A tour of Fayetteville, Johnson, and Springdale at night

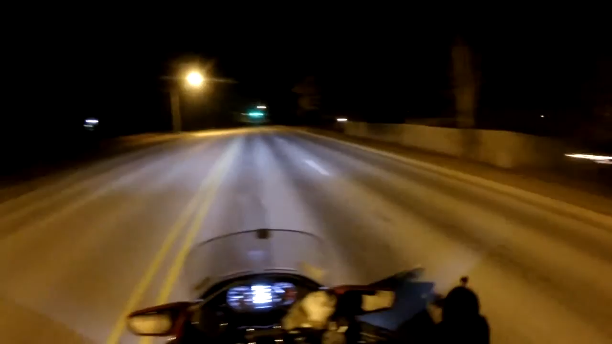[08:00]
now the reason i'm slowing down here and even though it's 35 i'm gonna go probably 30 um um well yeah it's 35 here um the reason is because the johnson cops are looking for a reason and
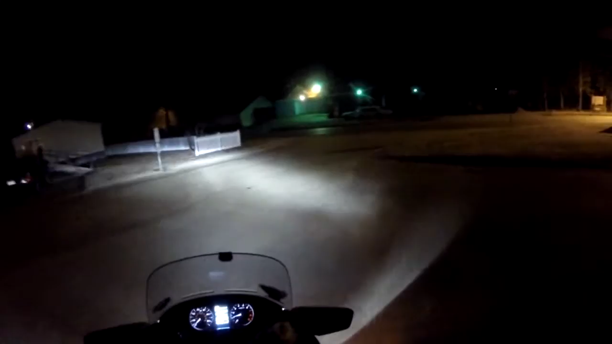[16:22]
mobile home community these are the dumb idiots that decide when the lot rent is going to be increased now
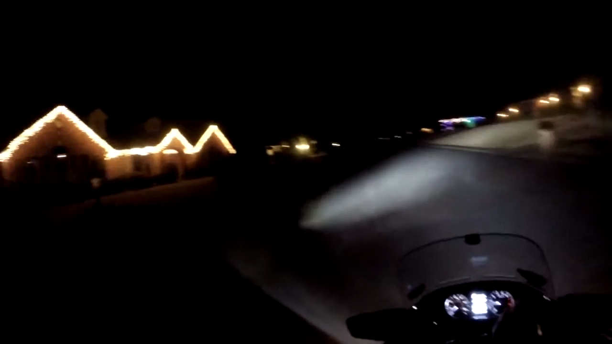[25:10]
but y'all get to see some of the other Christmas lights from the neighbors that they put up that they put up as you can see some have them up some don't but anyway um so just wanted you all to see that